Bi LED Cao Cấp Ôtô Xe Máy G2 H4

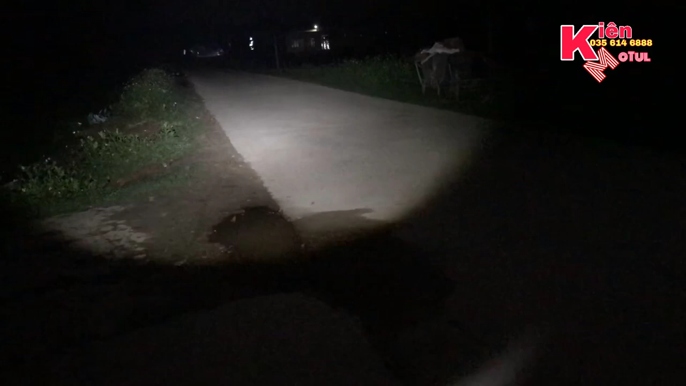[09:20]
anh em thì thấy là cái đường ánh sáng của nó cực kỳ là dã man Và ở phía đằng xa kia nó có một cái nhà văn hóa Thì mình sẽ soi đến tận cái nhà văn hóa đằng xa kia luôn Đó, thì anh em thấy Ánh sáng dã man chưa Đó, và khi chúng ta đi vào sóc nó ánh sáng nó sẽ bập bềnh như thế này này